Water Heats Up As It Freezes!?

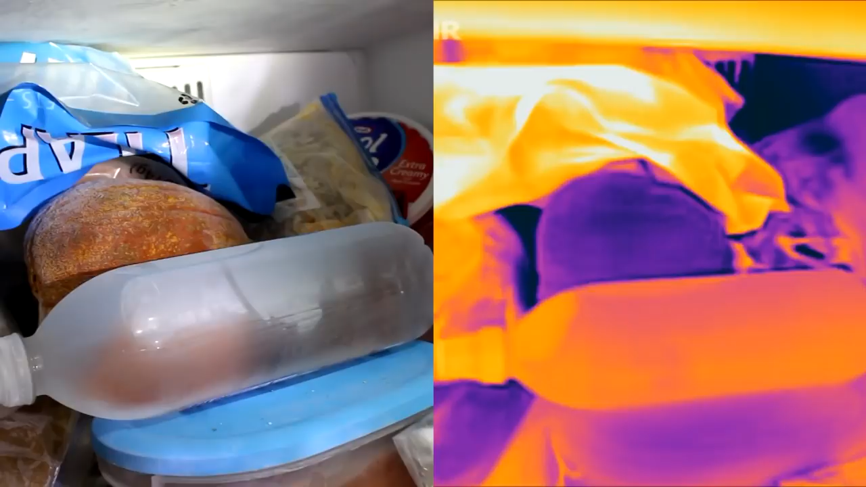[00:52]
There it goes. You see the water crystallizing and in the thermal camera you can see it lit up. The yellow indicates that the temperature had risen.
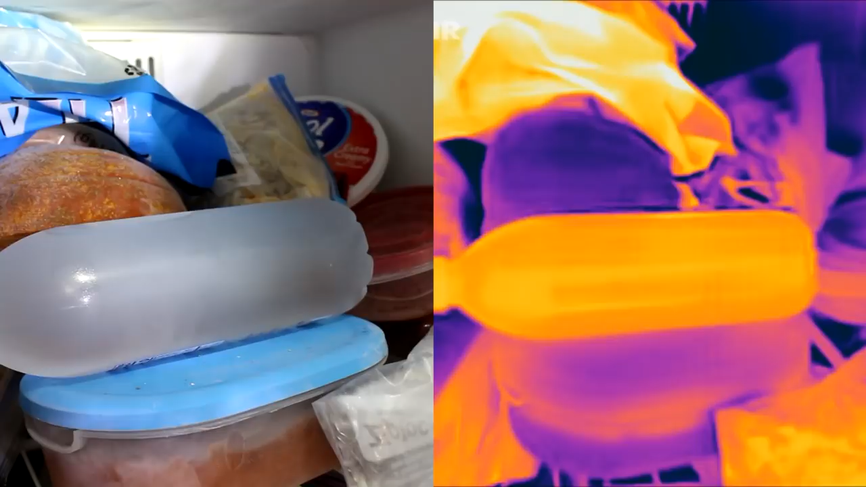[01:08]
Yeah, that's right. As this water froze it got warmer.